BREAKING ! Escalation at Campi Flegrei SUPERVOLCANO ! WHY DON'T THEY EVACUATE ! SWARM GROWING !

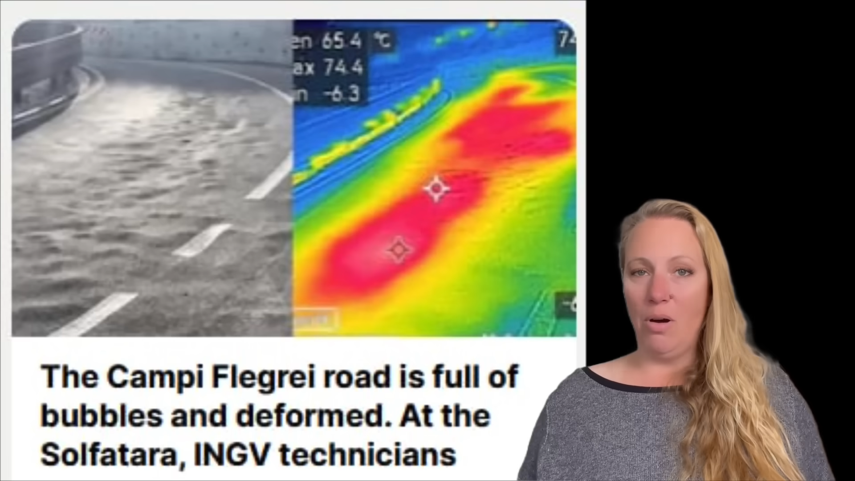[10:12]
On screen: spot 65.4°C
I mean, do you want to drive on a road that has like 54 degrees Celsius? I would rather not.
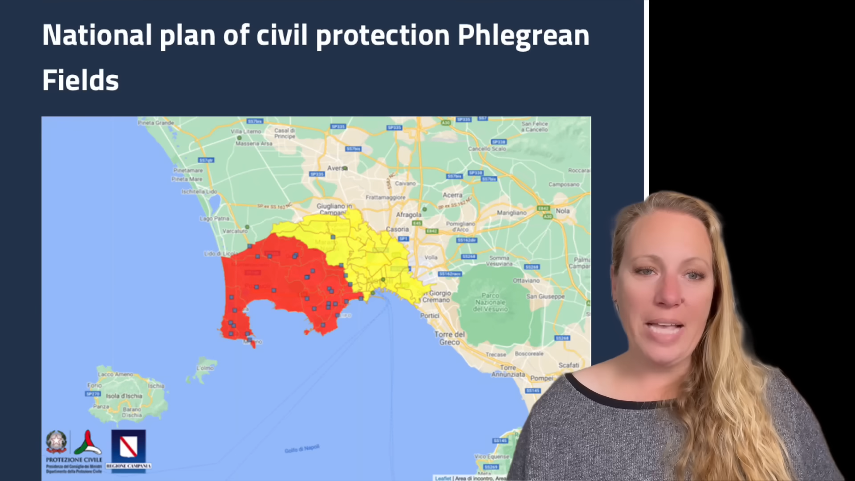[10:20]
So then they further say, as can be seen from the published images, the photos taken with a drone equipped with a thermal camera show a maximum
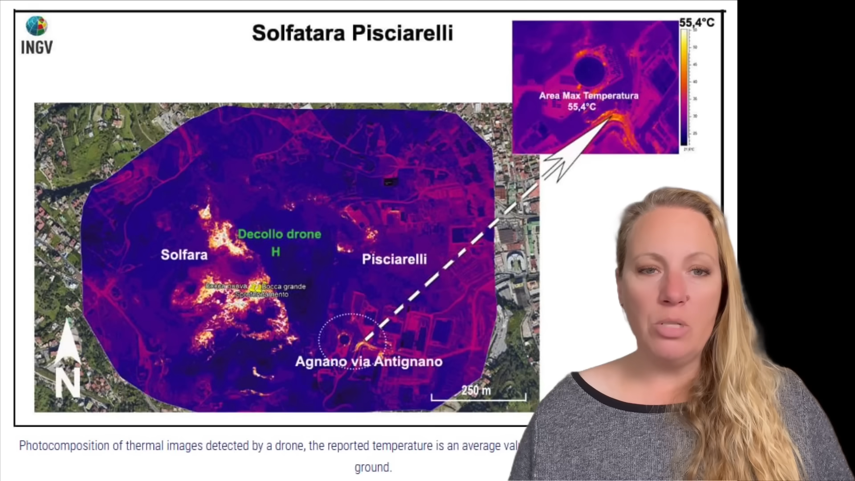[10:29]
On screen: max 55.4°C
temperature on Via Antignana of 55.4 degrees Celsius. But how hot is it right underneath the asphalt if you go deeper?
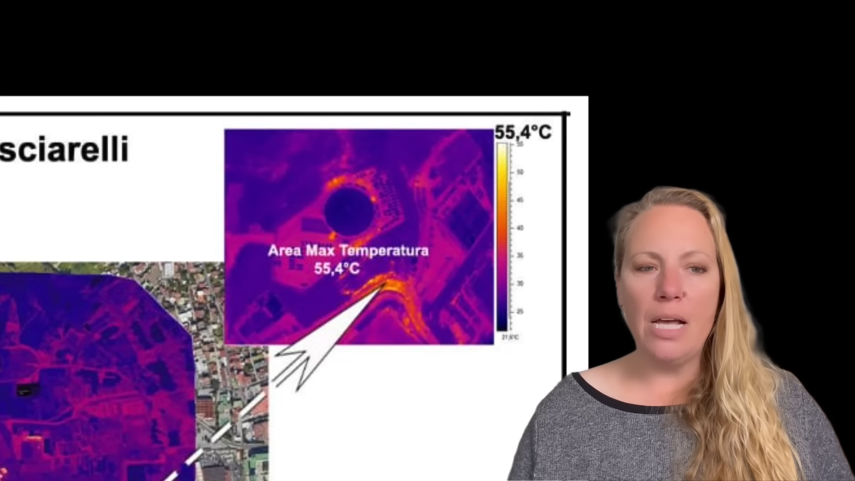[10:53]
On screen: max 55.4°C
Well, they're showing us this graphic and they say the figure shows a photo composition of thermal images detected by the drone. The reported temperature is an average value measured by the drone at 90 meters above ground. So therefore, they say residents can rest assured.